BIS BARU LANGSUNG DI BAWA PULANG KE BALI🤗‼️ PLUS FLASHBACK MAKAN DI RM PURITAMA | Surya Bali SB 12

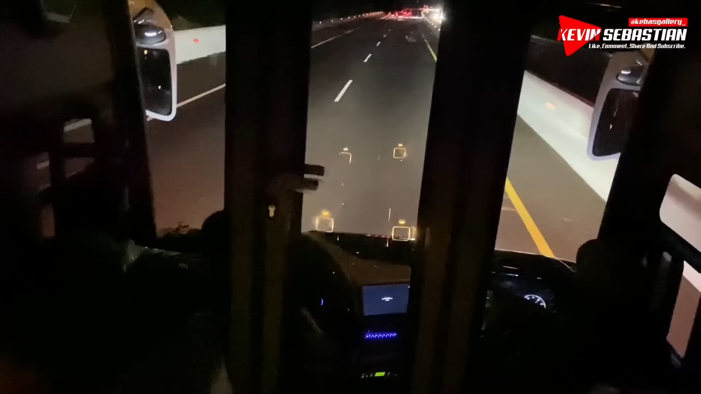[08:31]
Timur teman-teman ya, ini mengarah ke gerbang tol Gending. Jadi mentok dari tol ini tuh baru sampai Gending. KM841 arah ke timur.
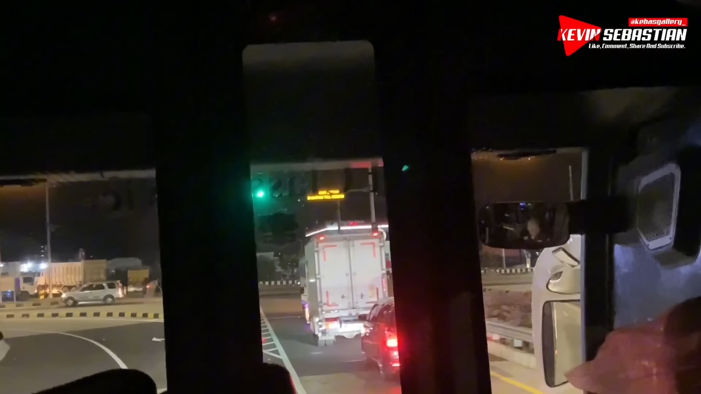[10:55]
Kita belok kanan ke arah Besuki.
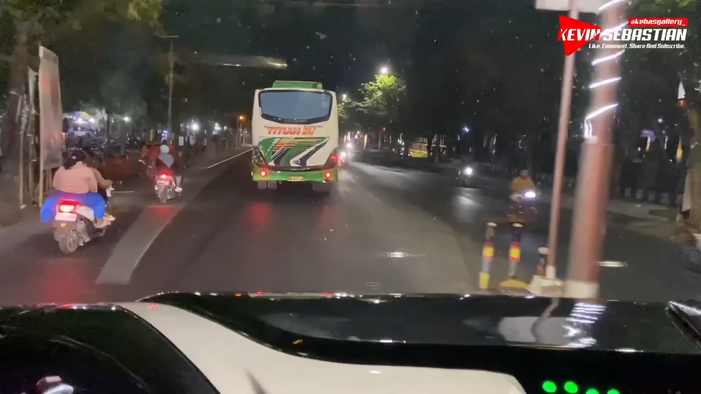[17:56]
kita sampai di ini mana deh? Kecamatan Keraksaan ya. Kecamatan Keraksaan Kabupaten Probolinggo.
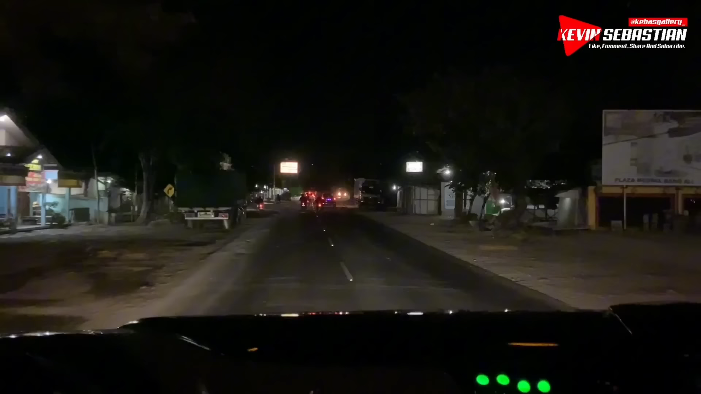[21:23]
Di iki deh, Besuki deh. Masuk Besuki. Masuk Besuki.